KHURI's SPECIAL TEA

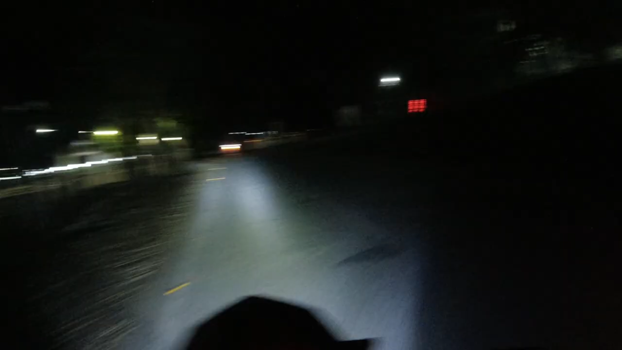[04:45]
আমি এতিয়া গণেশ ঘাটৰ গেটৰ ফালেদি ওলাই পেলাই যাওঁ, ইয়াৰ পৰা ৰাইট টাৰ্ণ লৈ লওঁ। সেয়াই আমাৰ এইখিনি। এইখন আমাৰ গণেশ ঘাটৰ চাৰিআলিটো হয়।
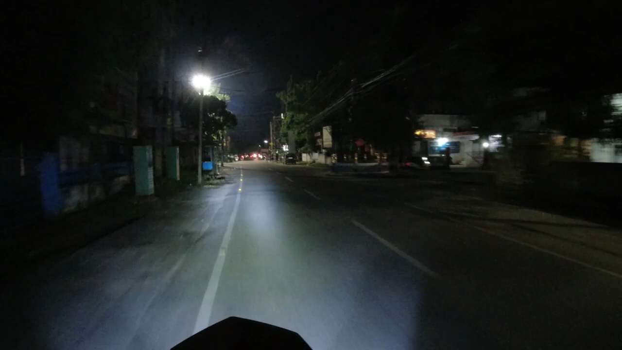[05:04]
এইখন আমাৰ তেজপুৰৰ পোষ্ট অফিচ হয় দ্য
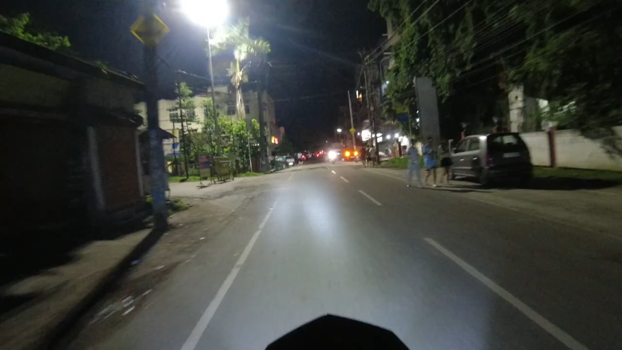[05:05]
ওৱান দেট ইউ শ্ব দেৰ স্মাৰ্ট পইণ্ট আৰু এইটো এটা স্মাৰ্ট পইণ্ট হয় ডেলিভাৰী পইণ্ট হয় বেছিকলি আৰু
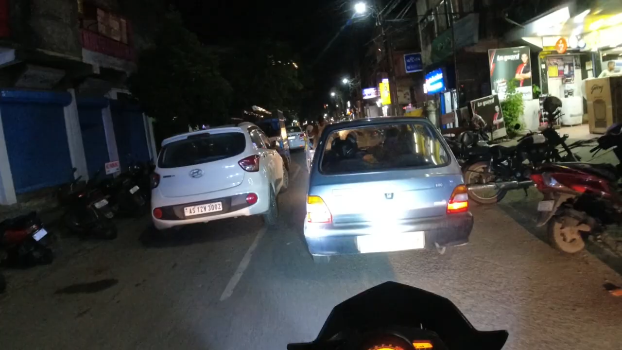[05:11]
গাড়ীখন চব ৰাস্তাৰ মাজত খাৰা কৰি থ'ব আৰু মোৰ দেন হাফ অকুপাইড হৈ থাকে